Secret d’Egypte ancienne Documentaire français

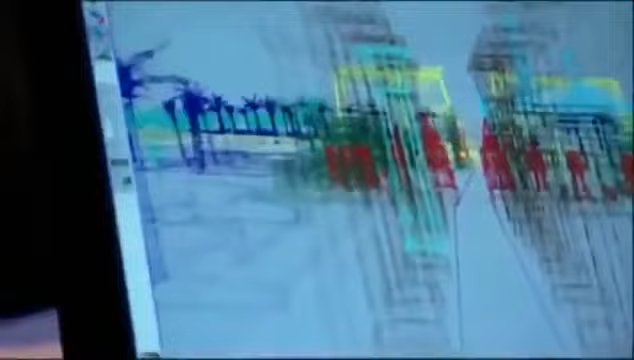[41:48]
La caméra tourne autour de la seconde cour d'Amenhotep, puis elle parcourt de long en large la colonnade.